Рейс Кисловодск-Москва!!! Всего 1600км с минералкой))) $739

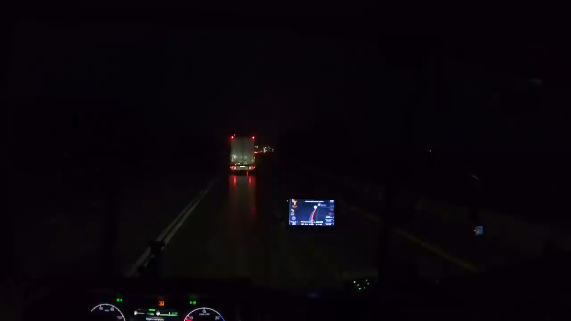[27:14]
Это посмотрите, сколько они тут на пасту калейку собрали. Километр, наверное. Обалдеть.
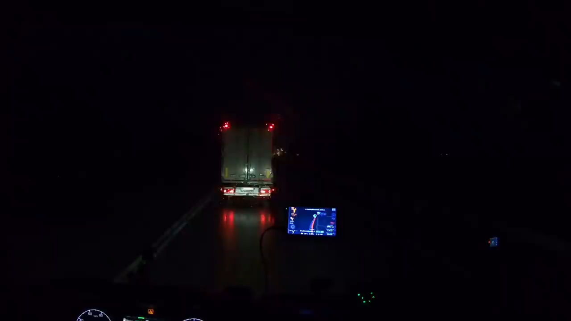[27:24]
Ой, работники. Нажает пора. Романтики с большой дороги. Граница Ставрополя Краснодарского края. Моргаем аварийками. Говорим задним, что у нас тут пробка. Ну, не всем она, конечно. Кто-то вот, видите. А, ну это автобус. А, нет, не автобус.
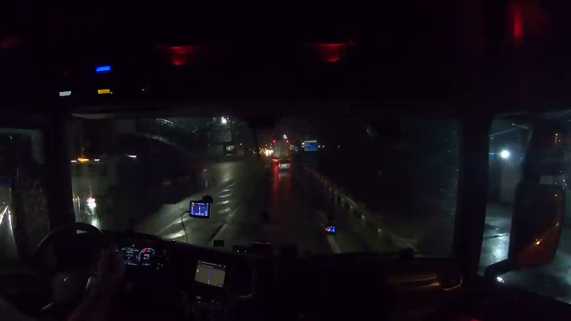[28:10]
Успел, что-то камера не хотела включаться. Но транспортники тут, я так понял, они уже на постоянку обосновались. 7 минут толкались. Ну тут еще вон по сколько, 200 метров. Так-то в принципе немного. Просто такой поток машин идет большой.
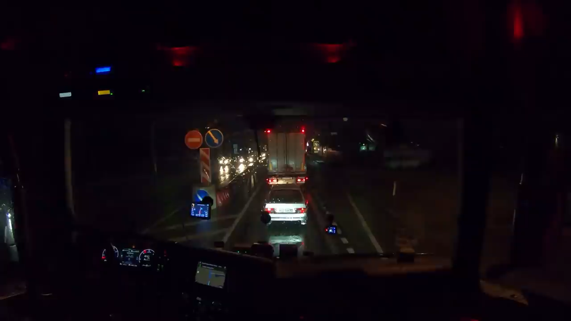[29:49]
Время написано с 10 вечера до 6 утра. Движение без остановки. Типа стоп, контроль. Наверное, останавливать, спрашивать, что везем. Сейчас посмотрим.
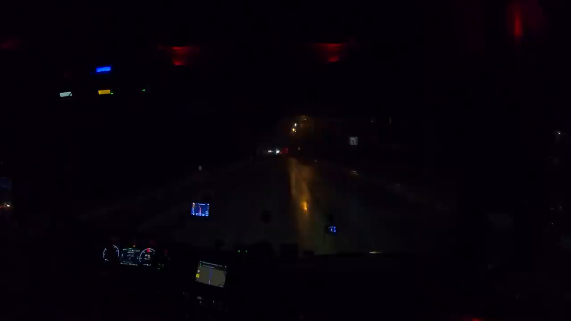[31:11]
Дождь не прекращается с самого Невинномысска. Вчера весь вечер дождь шел.
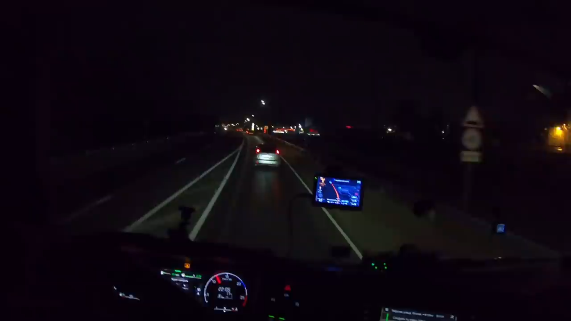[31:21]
Сегодня. Хорошо, хоть в Пятигорске днем повезло. Погода была и не жарко, и не холодно, и не мокро, и не совсем мокро. Короче, высматриваем Газпром. Но он тут один. Только, по-моему, он за уже Кропоткиным.